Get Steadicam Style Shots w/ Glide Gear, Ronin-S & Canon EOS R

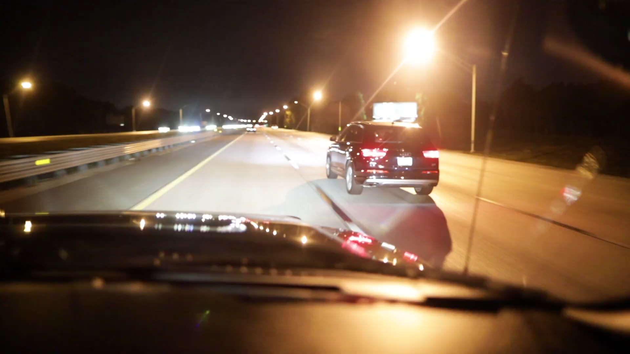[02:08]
They're filming on the Ronin-S on the EOS R with the glide gear. Getting some shots of the car.